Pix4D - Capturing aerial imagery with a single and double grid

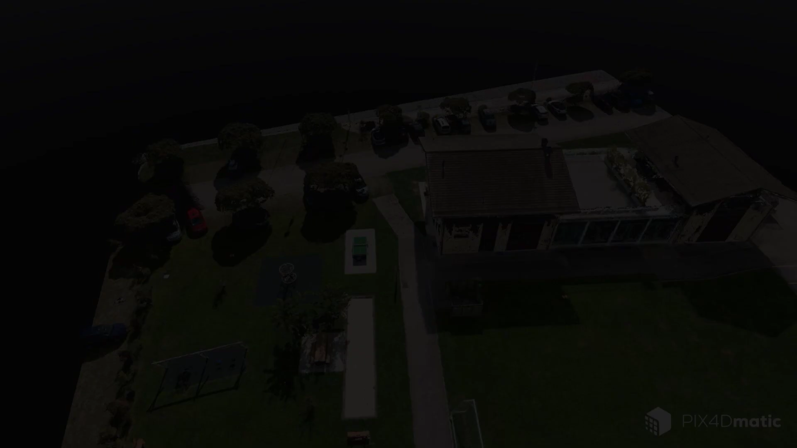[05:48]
Now that both projects are finished, let's examine the results.
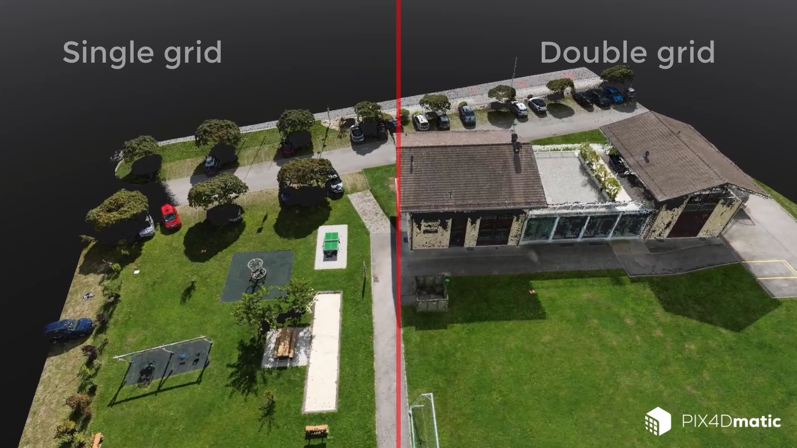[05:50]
The best way to compare the two is to examine the dense point cloud or mesh, which are 3D reconstructions.
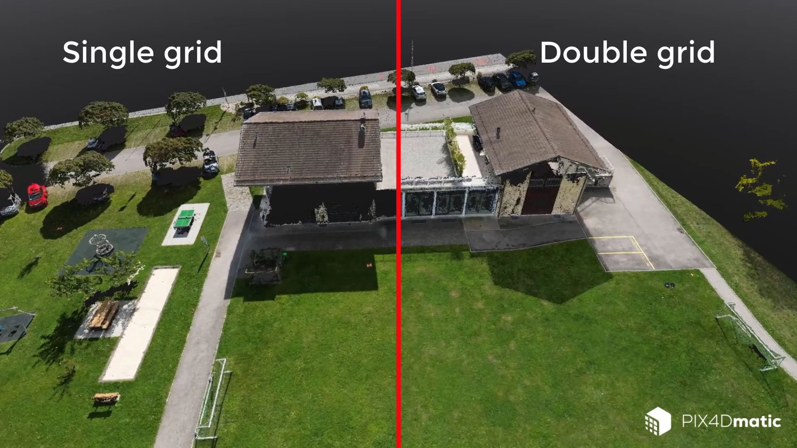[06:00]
On the left of the screen is the single grid mission, and on the right is the double grid mission.
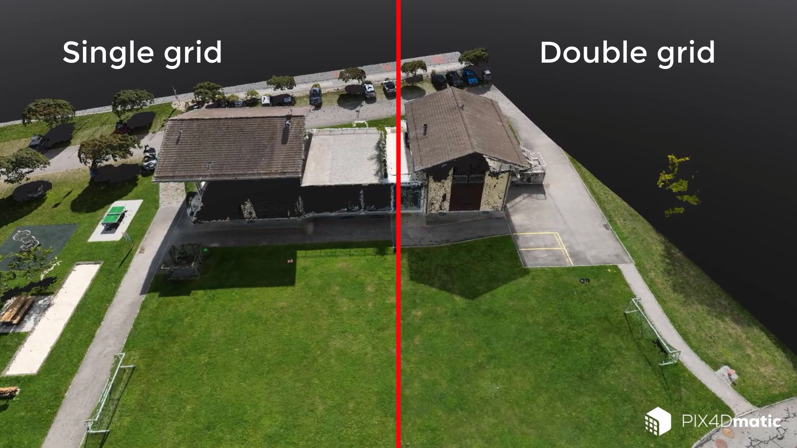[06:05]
Here you can see the difference between the dense point clouds. Since the single grid images were captured with the camera facing directly at the ground,
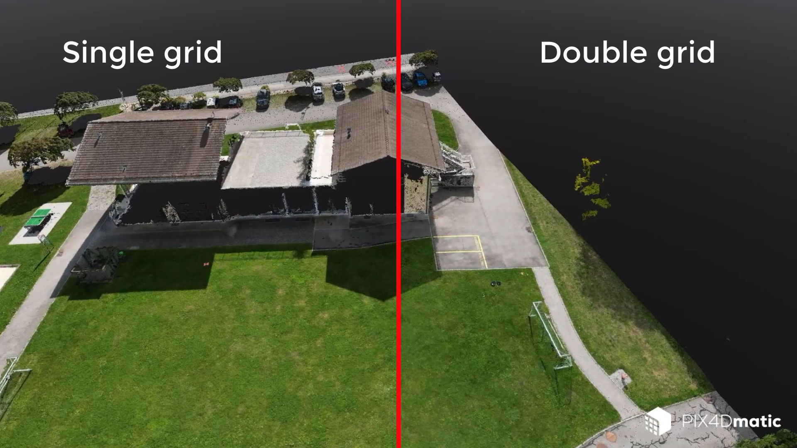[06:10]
the camera did not capture much of the building's vertical surfaces.
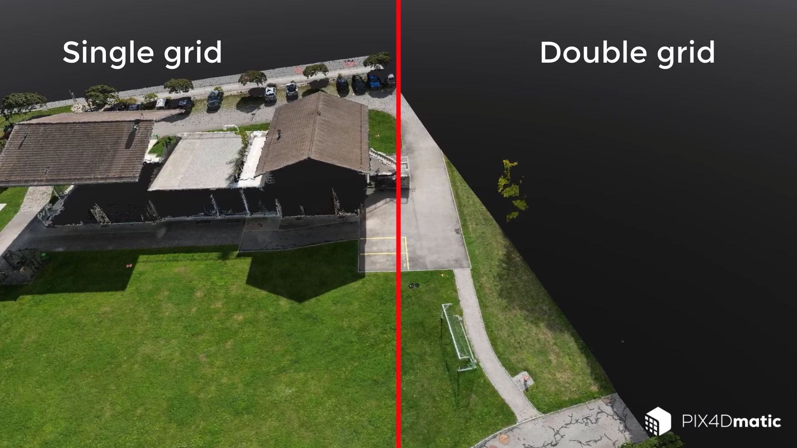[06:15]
In contrast, the double grid has captured most of the vertical faces.
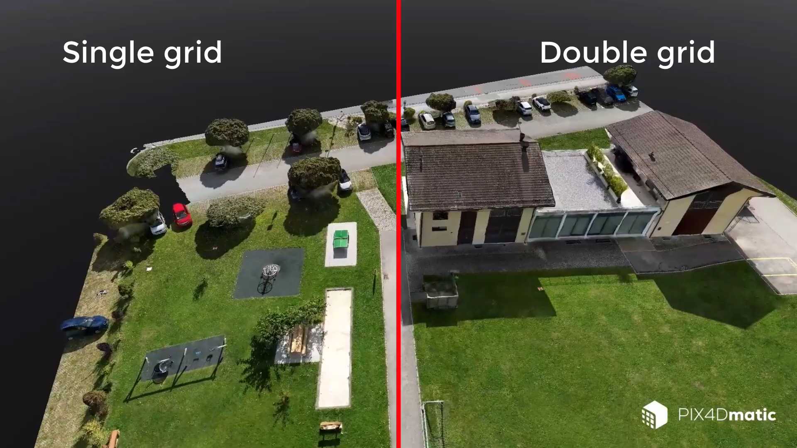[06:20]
This is the main difference between the two types of image capture.
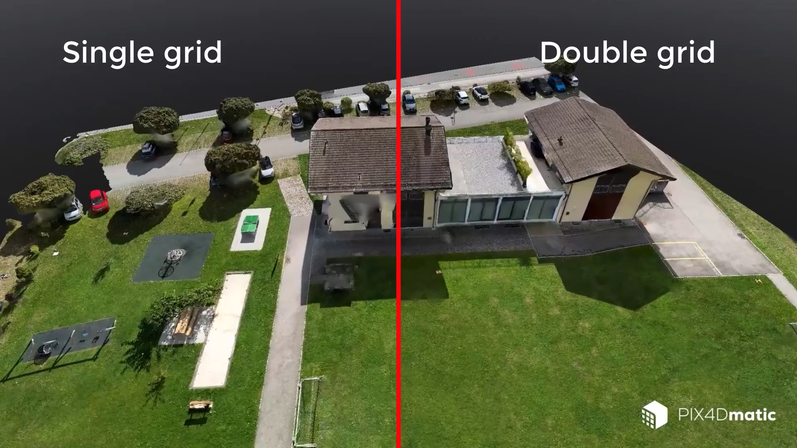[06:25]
If we look at the DSM and the orthomosaic, the two will be similar,
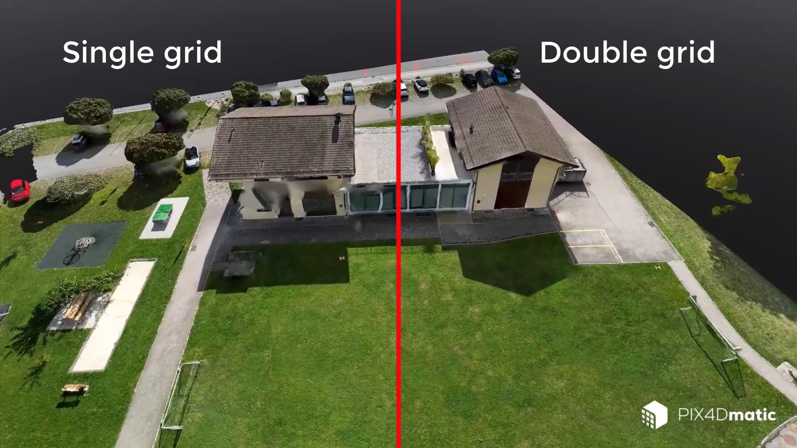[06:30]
though there might be slight differences due to the different camera angles and the slightly different GSD of the images.
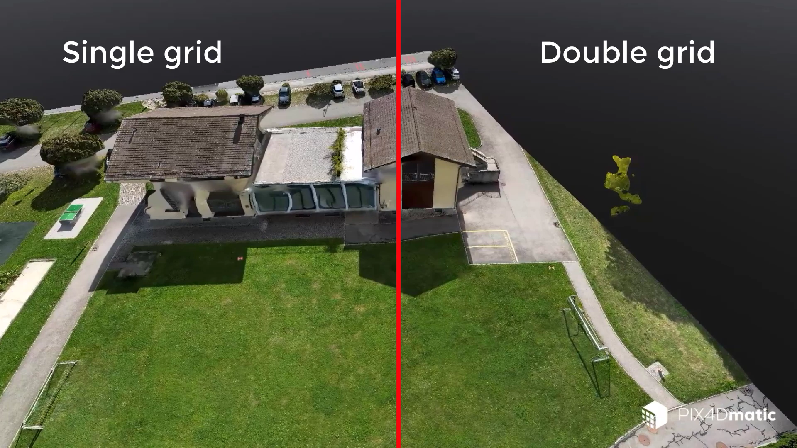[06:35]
The main difference between a single grid and a double grid is the project's final result,
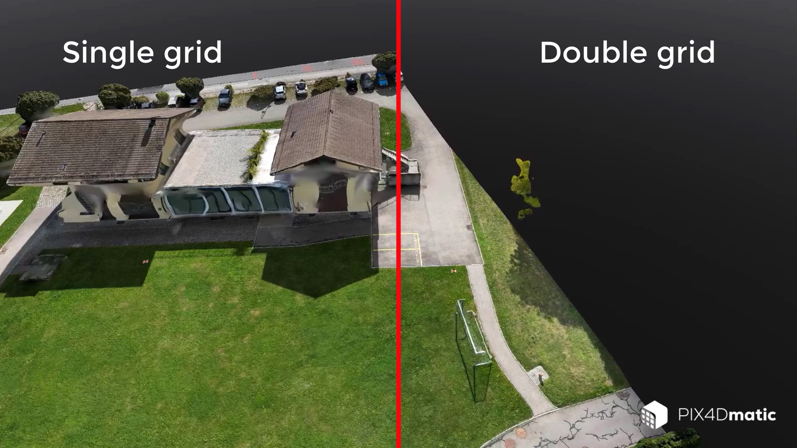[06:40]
especially in 3D, as can be seen here in the mesh.